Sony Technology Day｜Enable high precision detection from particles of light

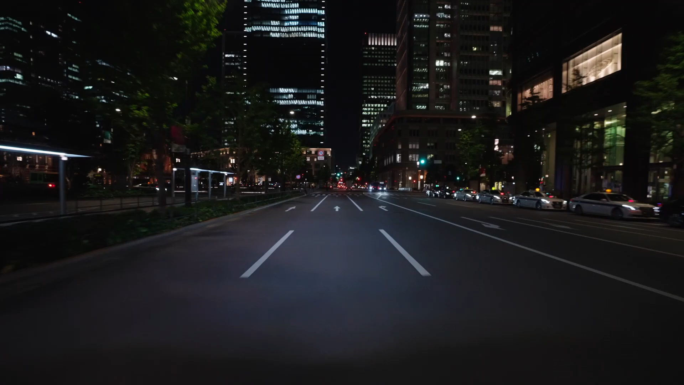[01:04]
To detect light returning from afar, they must capture low levels of light energy.
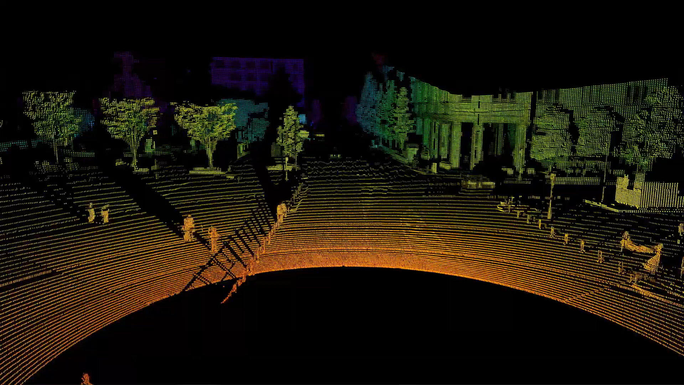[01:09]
Light behaves both as a wave and as a particle called a photon. Today, we will focus on the photon to explain how Sony's SPAT depth
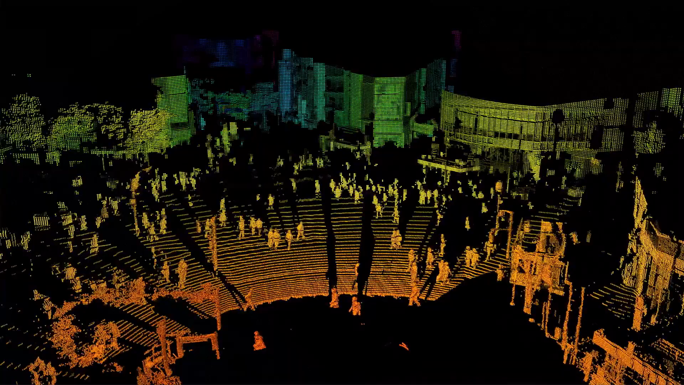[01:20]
sensor is helping advance LiDAR detection and recognition.
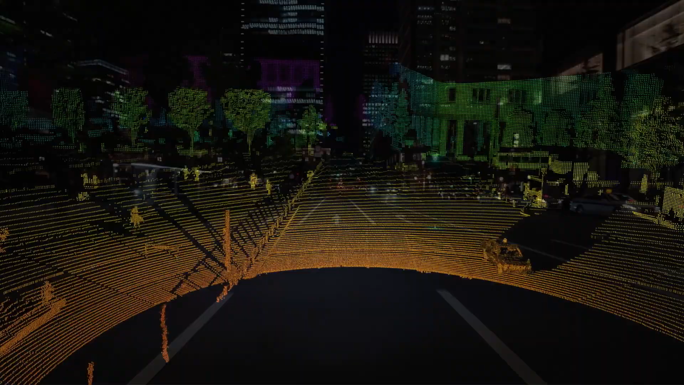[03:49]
We took images of Tokyo Station, Shibuya, and the expressway.
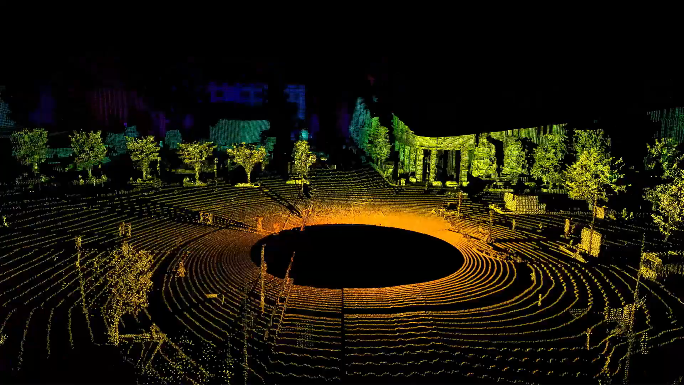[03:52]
These images were taken while driving near Tokyo Station.
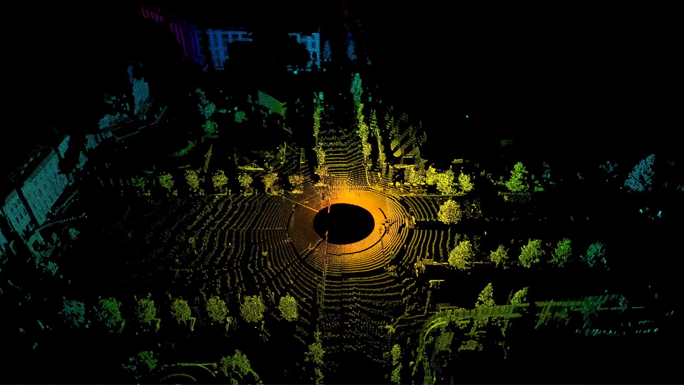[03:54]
The LiDAR viewpoint is adjustable.
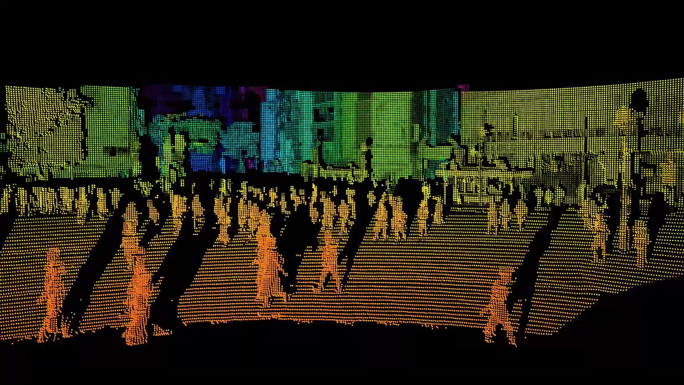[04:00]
In Shibuya, the image is so precise and clear that you can see the people in details.
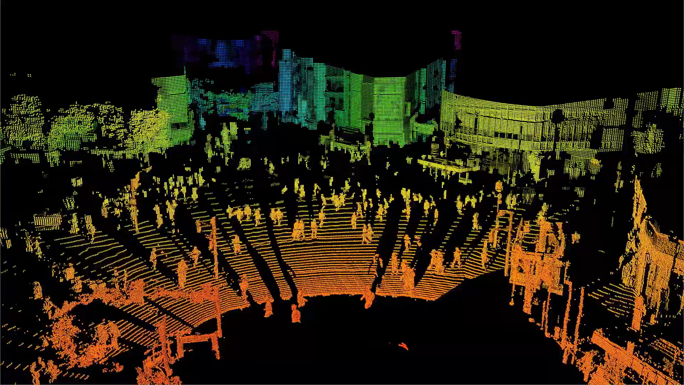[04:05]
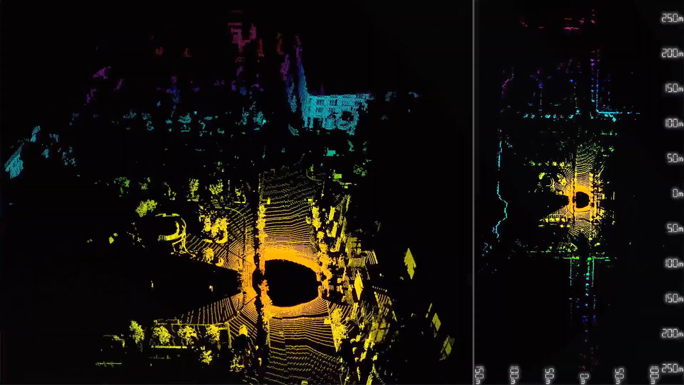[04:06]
The system is detecting objects over 200
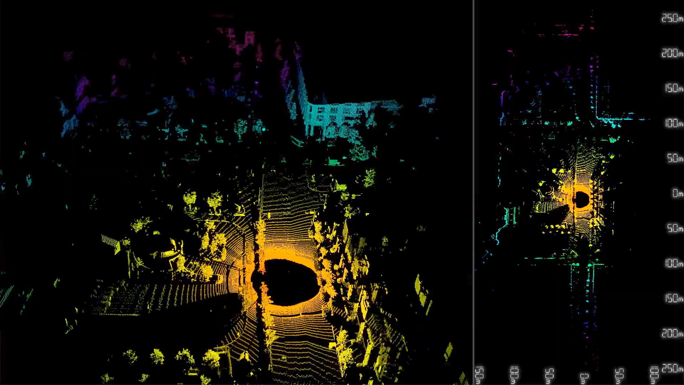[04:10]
meters
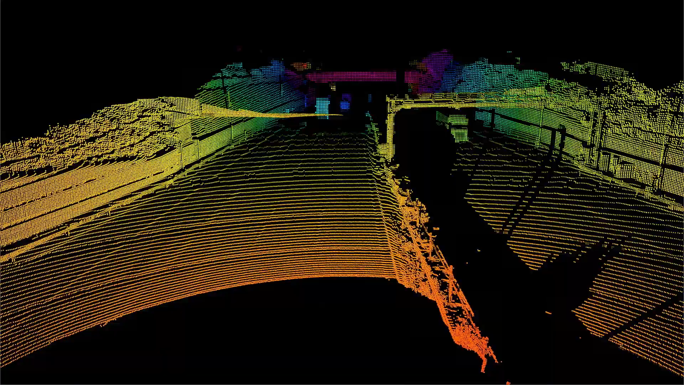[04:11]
away and capturing every moment even when moving at high speeds.